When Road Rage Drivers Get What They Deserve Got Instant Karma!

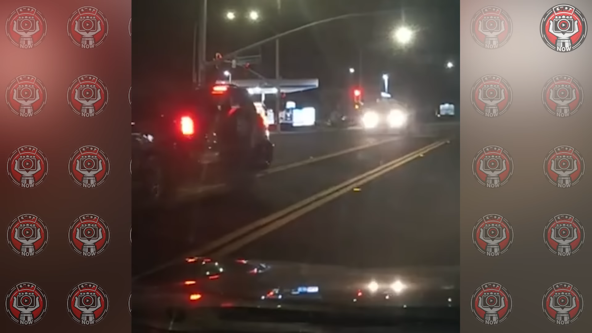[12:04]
The impatient car driver sped up and passed when the light turned green, receiving instant karma for his hasty action. But look at this. While they're speaking, a tow truck operator is hooking up the guy's car.